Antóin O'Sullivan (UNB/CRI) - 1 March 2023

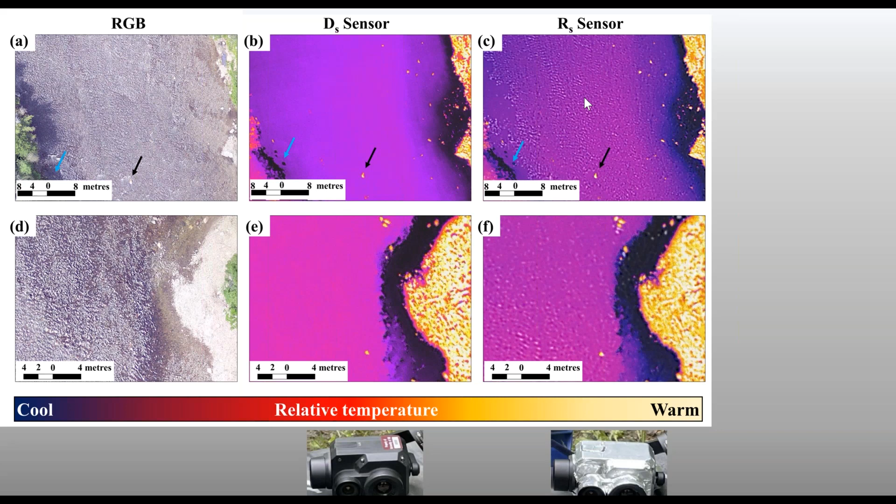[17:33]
So when you shield it, this is doing nothing else. This is just the raw image. You start to see ripples. You start to see features that you otherwise wouldn't. So the question becomes, why is that? And we'll speak to that in a moment. So why is the shielded sensor picking up ripples, ripples, excuse me, I'm saying ripples.